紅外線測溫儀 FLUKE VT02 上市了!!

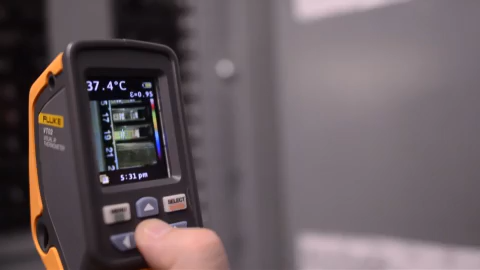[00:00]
On screen: spot 37.4°C
The Fluke VT02 Visual IR Thermometer revolutionizes temperature measurements with thermal blending.
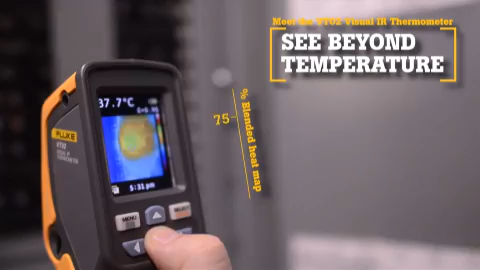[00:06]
On screen: spot 37.7°C
Now there is a new tool category, Visual IR Thermometers.
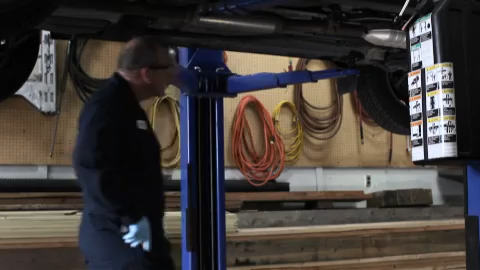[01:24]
Fourth, compact and intuitive, the point-and-shoot focus-free design with built-in intelligence
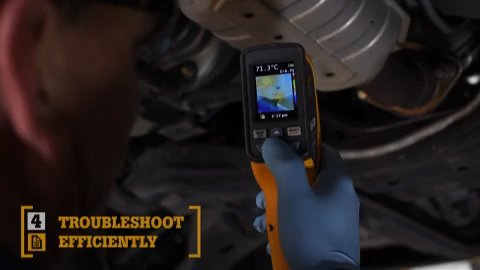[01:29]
On screen: spot 71.3°C
makes it so easy to use that it requires little or no training.
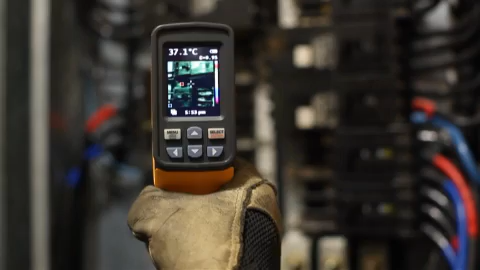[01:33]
On screen: spot 37.1°C
The fifth key benefit, Smart View Software. With every pull of the trigger,
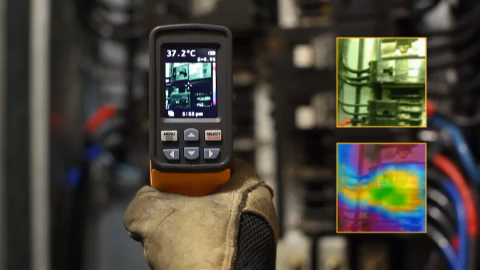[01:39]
On screen: spot 37.2°C
the VT02 simultaneously saves thermal heat map data and a visual image onto the included microSD card.